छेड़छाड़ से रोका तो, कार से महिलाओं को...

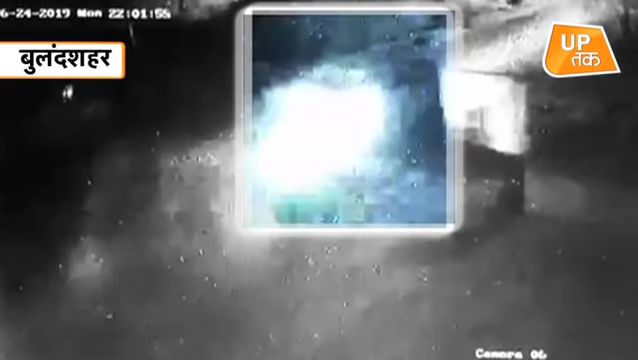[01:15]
सरेयाम बेज़ती के बाद आरोपी लड़का वहां से निकल कर अपने घर पहुचा और अपनी कार लेकर वापस लड़की के घर के बाहर आकर खड़ा हो गया जैसे ही लड़की के परिवारवाले
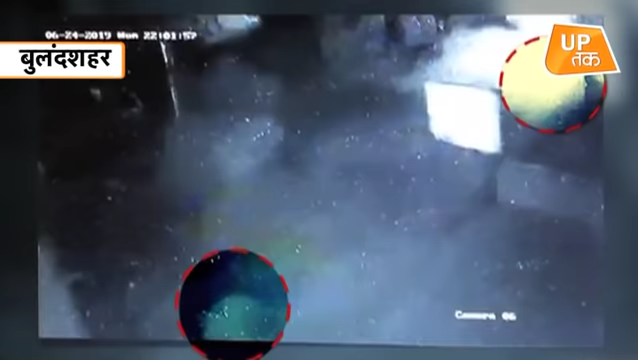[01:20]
खाने के बाद घर से बाहर निकले तब ही आरोपी उन पर गाड़ ही लेकर चड़ गया जिससे मौके पर ही दो महिलाओं की मौत हो गए
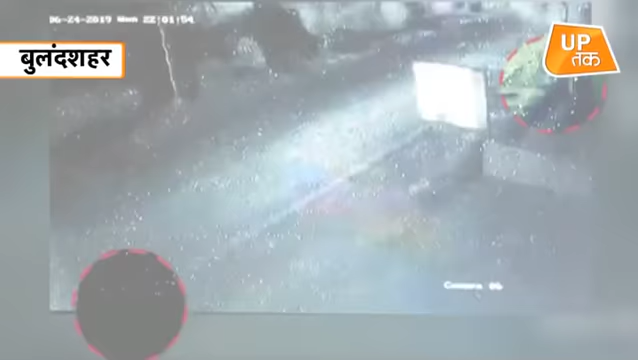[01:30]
जबकि अन्य लोग गंभी रूप से घहल हो गए ये वारदात महां लगे एक CCTV कैमरे में कैद हो गए